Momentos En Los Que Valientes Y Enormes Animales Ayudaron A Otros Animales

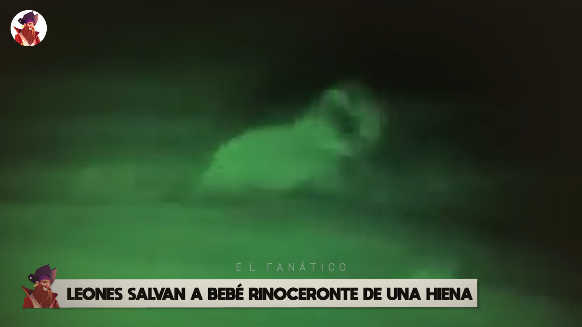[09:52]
Leones salvan a bebé rinoceronte de una hiena. La acción de este clip tiene lugar de noche.
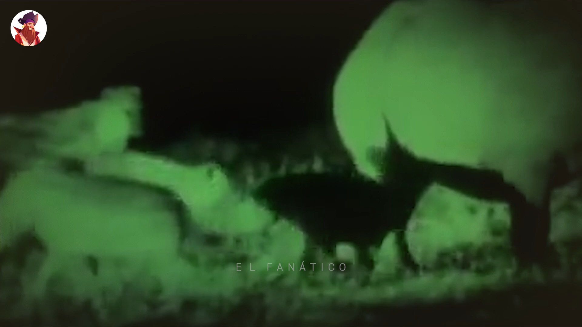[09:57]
Una horda de hienas ha conseguido arrebatarle a su madre una cría de rinoceronte y se están saliendo con la suya.
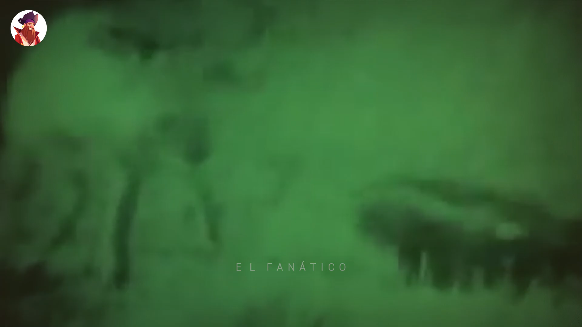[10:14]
Sin embargo, debido a la presencia del león,
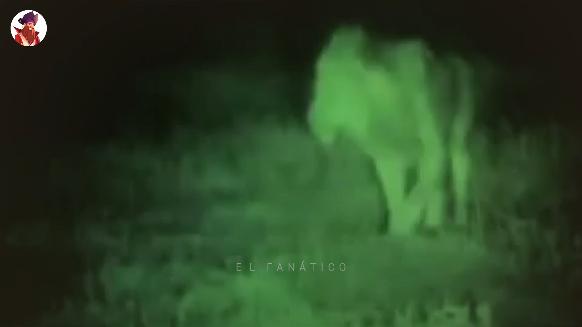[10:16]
las hienas entran en pánico y sueltan a la cría del rinoceronte, dejándola escapar para vivir un día más.